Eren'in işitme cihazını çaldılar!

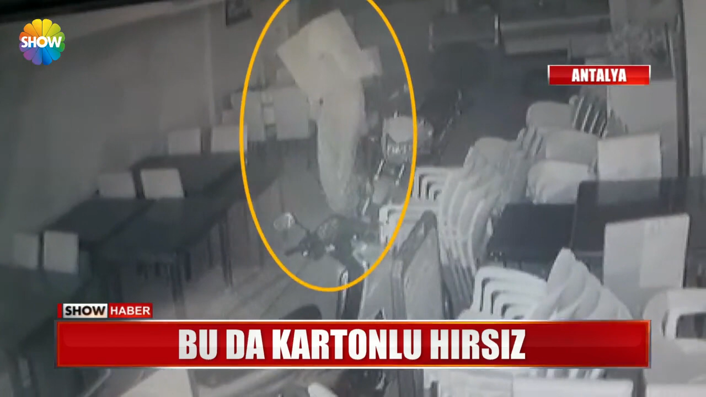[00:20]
Çarşafa sarılıp pideciye giren hırsız, dükkan sahibini bile şaşırttı. Burası Antalya'da bir pideci. Saatler gece yarısını gösteriyordu. Karanlığın içinden önce bir karartı belirdi. Daha sonra o kişinin hırsız olduğu anlaşıldı.